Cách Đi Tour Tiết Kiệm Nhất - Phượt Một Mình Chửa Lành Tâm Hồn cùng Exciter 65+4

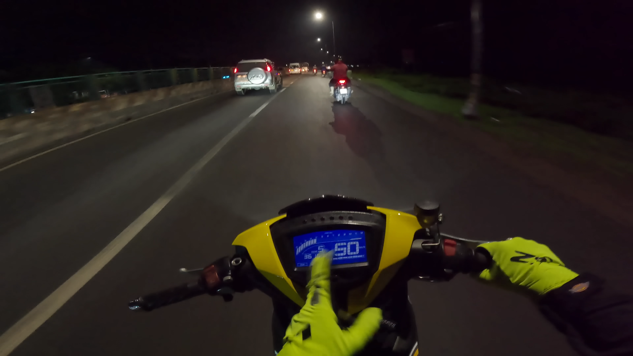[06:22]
Tốc độ nào đi số đó, chạy chậm thì đi số nhỏ, chạy nhanh thì đi số lớn, nhiều cái xe chứ không có lên ga gấp ha. Thì nó sẽ không hao xăng anh em. Cái này thì ai cũng biết nhưng mà mình nghĩ có một số anh em mới chơi xe sẽ không biết ha.
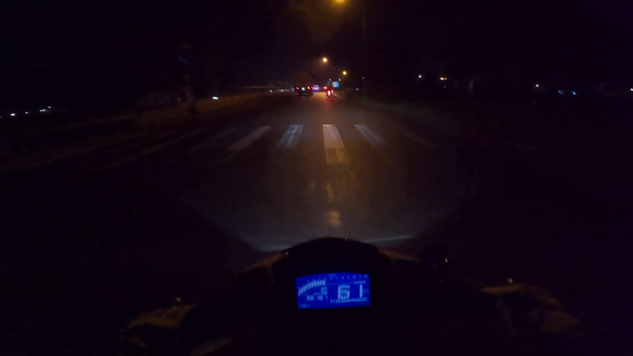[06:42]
Wow, ở trên này mưa anh em ơi, mùa này là bắt đầu có mưa nha anh em. Bắt đầu có mưa nha. Ok, mình đã tới ngã ba Dầu Dây. Tới ngã ba Dầu Dây, xe mình vẫn còn đầy bình. Nói chung là chiếc xe này nó không có hao xăng anh em. Đi cái xe này chạy rất là thích, đặc biệt nó không có hao xăng. Còn Raider Raider xe chia Winner cái bộ hao xăng nha anh em. Phải công nhận một điều, xe này nó không hao xăng.